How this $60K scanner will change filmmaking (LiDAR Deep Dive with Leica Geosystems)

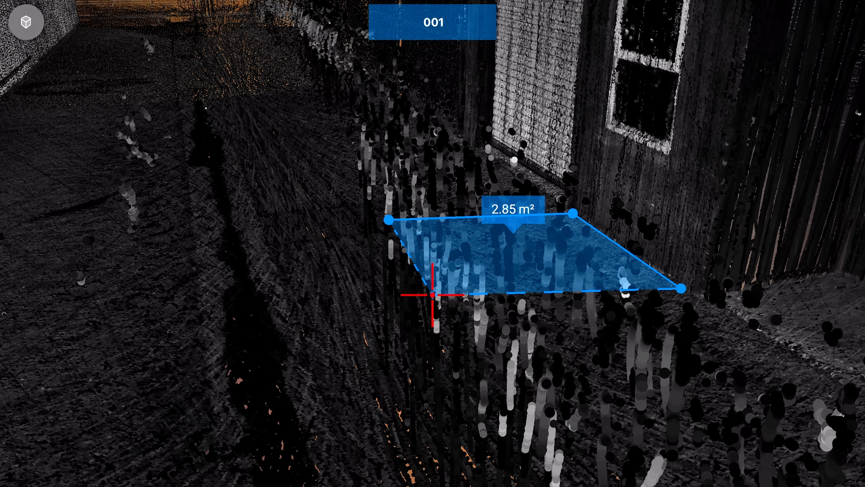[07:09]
and that space is roughly where we want it to be.
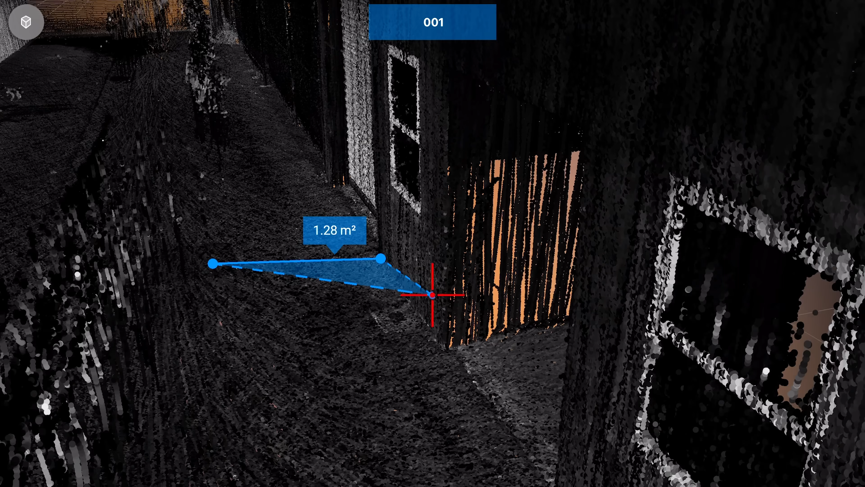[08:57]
You can pull accurate measurements from the entire location just by doing a single scan. That also translates to virtual location scouting. The rest of the crew can put on a headset and navigate a real-life location in VR.